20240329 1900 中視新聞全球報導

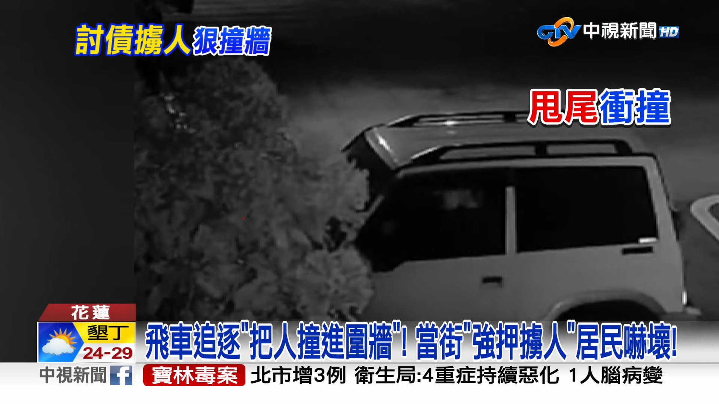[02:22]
追逐的车辆加速梦工一个衰尾正面冲撞男子不但把民宅围墙给撞烂更把人整个撞进院子里后方追